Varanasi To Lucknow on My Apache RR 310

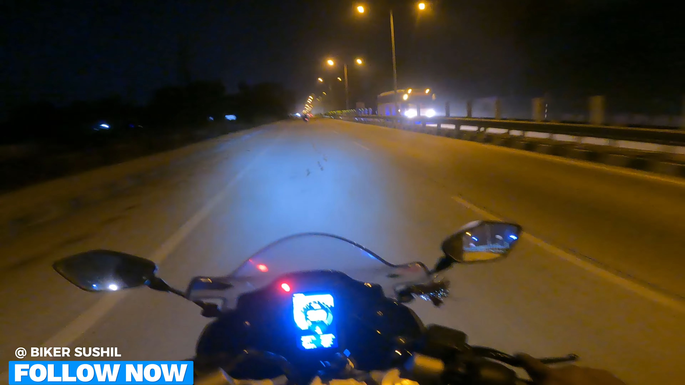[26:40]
बस भाई जगदीशपुर जैसे क्रॉस करेंगे ना तब अपनी दूरी थोड़ी सी रह जाएगी, लेकिन फिर भी भाई अच्छी खासी दूरी रहती है उसके बाद भी। अभी मेरे को लेना पड़ेगा एक सुसु ब्रेक क्योंकि बहुत तेज आई है गाइस, बहुत तेज।
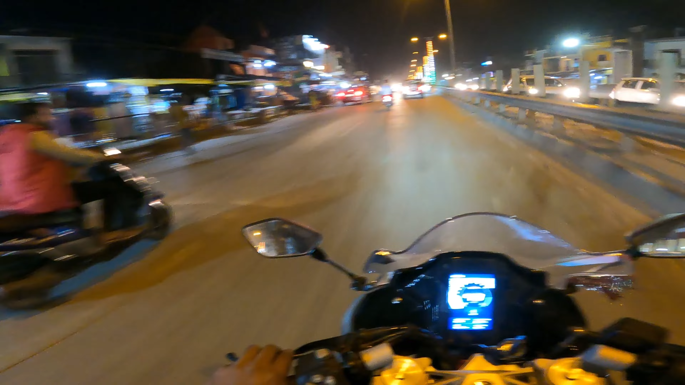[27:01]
भाई साहब फाइनली हम लोग हैदरगढ़ आ चुके हैं, यहाँ से लखनऊ ऑलमोस्ट 50 किलोमीटर, इससे ज़्यादा तो नहीं है, 50 किलोमीटर है बस गिन के, ठीक है। खुल गवा है, और ये नई वाली स्कॉर्पियो यार जिन जिन्होंने लिए ना, सही बता रहा हूँ खूब मजा काट रहे हैं लोग,
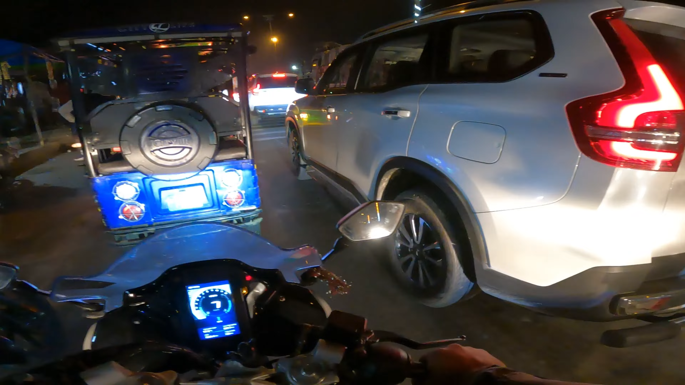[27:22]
मतलब इसको चलाने में फील अलग सा आता है ना, पहली बात तो ये है, ये उस वाली की तरह झोले नहीं खाती तो लोगों को मज़ा आ रहा है इसको चलाने में, पता है।
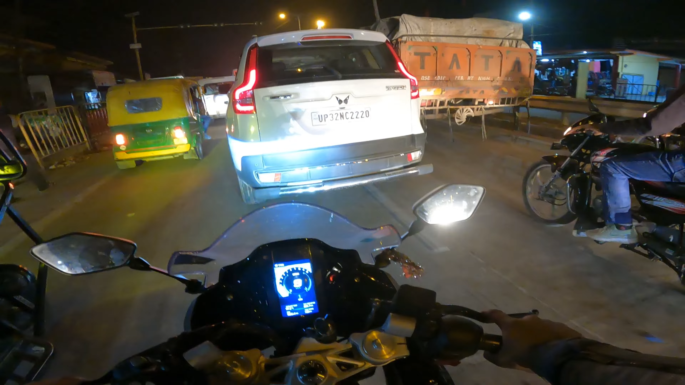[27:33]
और ये भागती है भाई, बस भाई जेड ब्लैक का कटगवा, कटगवा जेड ब्लैक।
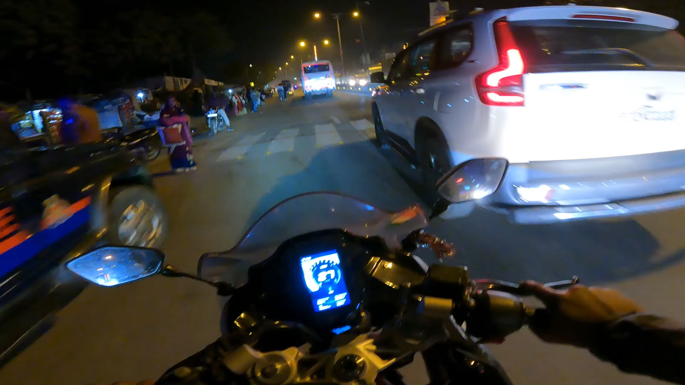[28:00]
भैया बस यहाँ से जितनी जल्दी हो सके निकला जाए, क्योंकि यहाँ से घर है बस 50 किलोमीटर, ओनली 50 किलोमीटर्स। मात्र 50 किलोमीटर है उसके बाद हम लखनऊ के अंदर होंगे गाइस, एक टोल आने वाला है, टोल को क्रॉस करेंगे, ठीक है।
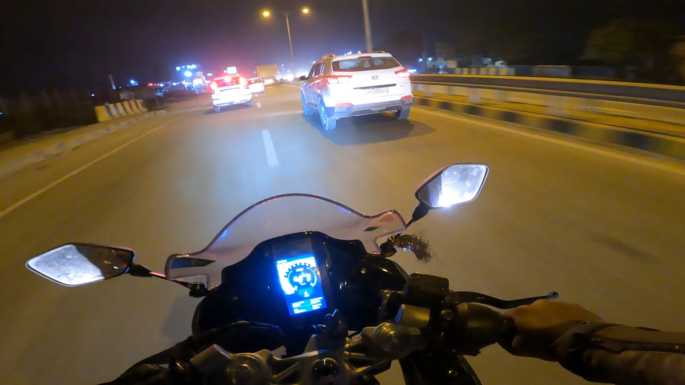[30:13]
पता नहीं क्या हो गया था भाई। देखते हैं भैया, वो देखो ले रहा है, ले रहा है, ले रहा है, ओवरटेक मत कर, ले रहा है वो।